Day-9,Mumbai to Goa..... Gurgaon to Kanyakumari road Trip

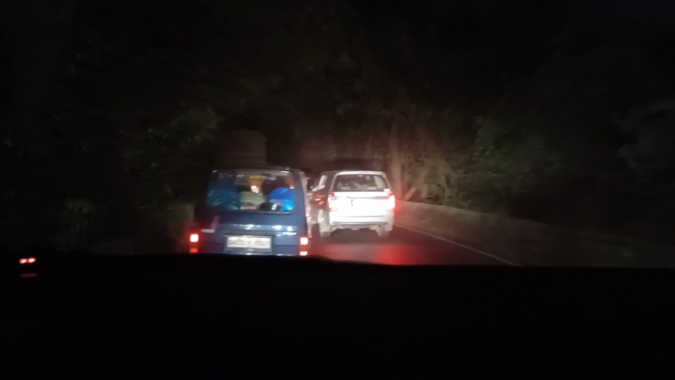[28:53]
तो गाइस अभी सावंतवाड़ी का फॉरेस्ट एरिया ये चल रहा है, और चलते चलते जैसे हम चल रहे थे तो वहाँ कब कब में हम पहाड़ों में चढ़े हमें पता नहीं चला,
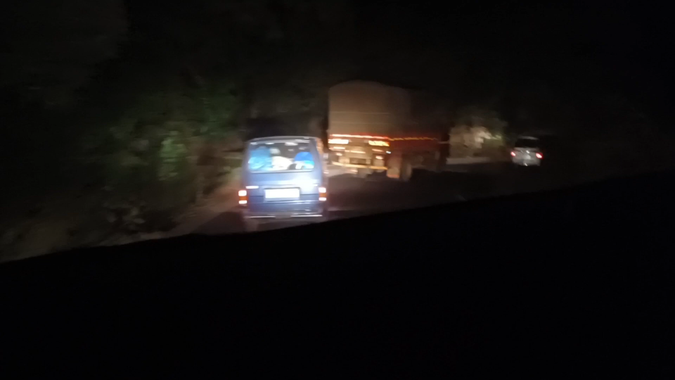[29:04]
लेकिन यहाँ पर जैसे ही हमने गोवा में अभी एंट्री कर रहे हैं, हम लोग सावंतवाड़ी के आसपास आ गए हैं, तो अचानक हमें पता चला राइट साइड में बहुत गहरी गहरी खाइयाँ हैं, बहुत गहरी गहरी खाइयाँ थी, और मुझे इतना अच्छा लगा कि मैंने कह रहा ये कैसे।
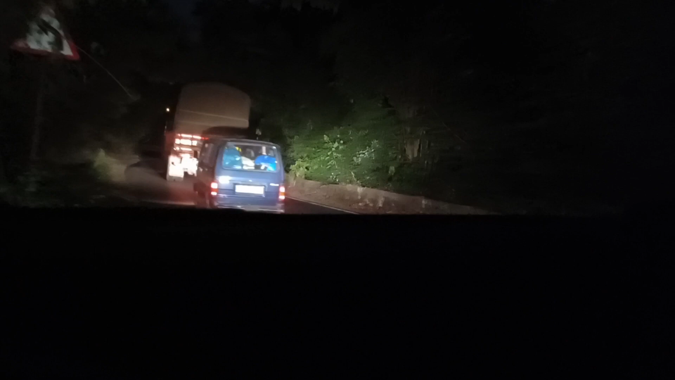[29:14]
तो अभी बिल्कुल हम लोग बिल्कुल स्टीप ढलान है और उतरते चले जा रहे हैं, और अंधेरा हो चुका है, और हमें करीब करीब नहीं तो दो तीन चार पांच अलग अलग जगह पे लंबे लंबे जाम मिले, क्योंकि कई जगह पे पुल बन रहे थे।
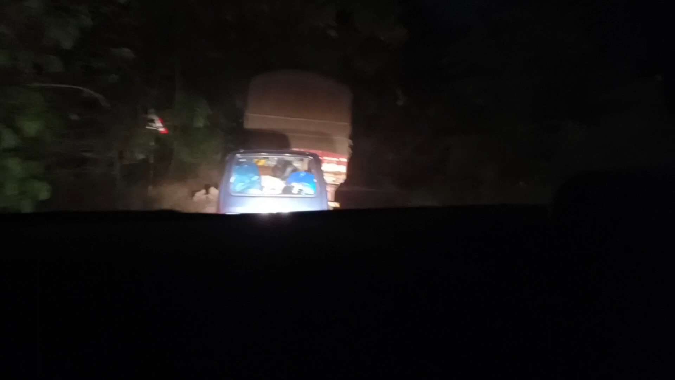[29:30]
और ये लास्ट का जो 150 किलोमीटर है ये तो बहुत ही
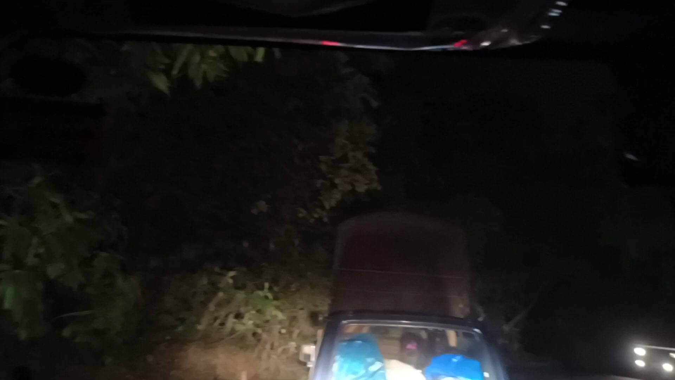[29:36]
जो है, रास्ता भी चौड़ा नहीं है और कई जगह पे सड़क भी बन रही थी।
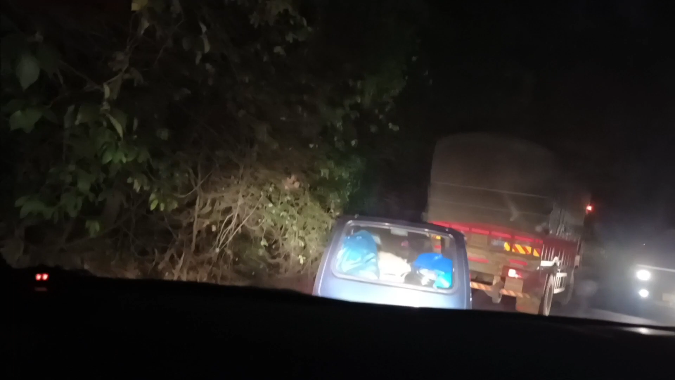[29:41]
तो जहाँ पर हम लोगों को जो गूगल शो कर रहा था
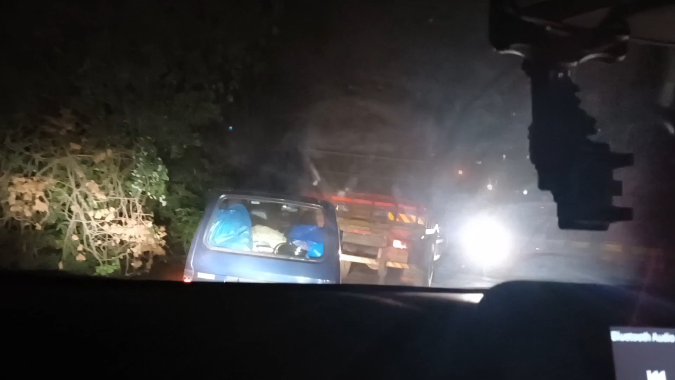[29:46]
कि हम शाम को 4:30-5 बजे पहुँचने वाले थे, और अभी 8 बजने वाले हैं। अभी हम लोग गोवा से 70 किलोमीटर अभी भी पहले हैं, और बहुत जो कह सकते हैं कि संकरा पतला रोड है,
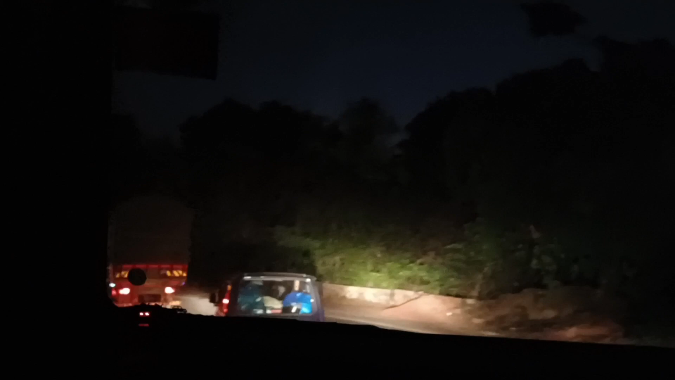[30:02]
हिल एरिया है, इधर बहुत गहरी खाइयां हैं, मतलब
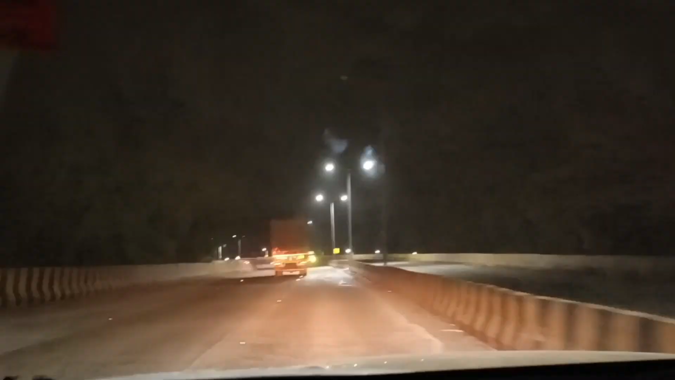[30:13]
वेलकम टू गोवा सिंघम, वेलकम टू गोवा। तो फाइनली, मजाक के मूड में हूँ थोड़ा सा, फाइनली हम लोग गोवा बॉर्डर एंटर कर चुके हैं, और यहाँ से पंजिम 46 किलोमीटर,